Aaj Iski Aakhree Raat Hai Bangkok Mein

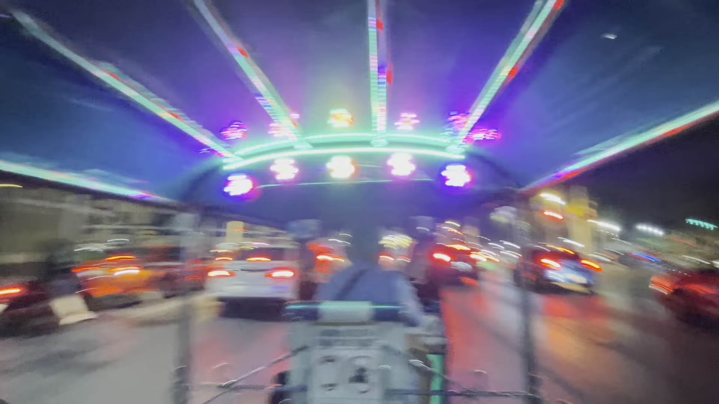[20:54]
ये देख ले, हो गई लाइटें जल गई। तो दोस्तों वैसे टैक्सी से कम पैसे लगते हैं, टुक टुक वाले ज्यादा लेते हैं बिकॉज ऑफ दिस लाइट्स।